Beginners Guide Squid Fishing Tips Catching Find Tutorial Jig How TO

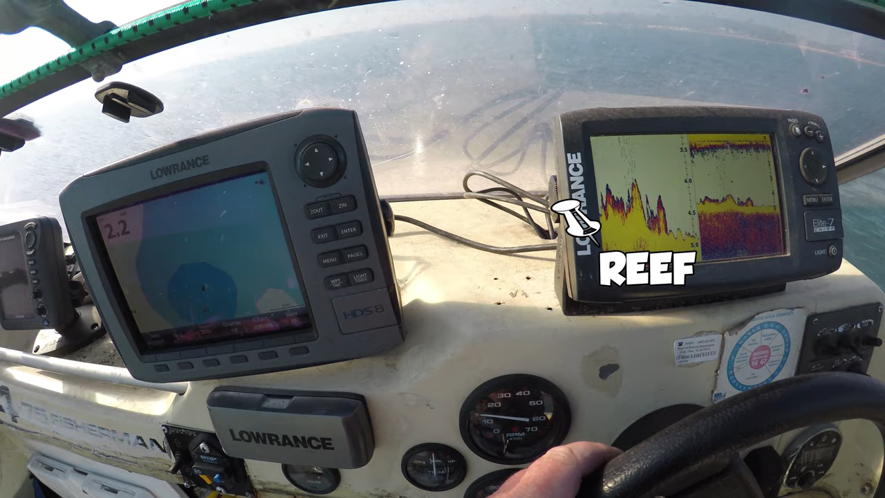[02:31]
sounder and look at the bottom that's another way and the last way is with your eyes you're fishing in shallow water your eyes are probably the one of the main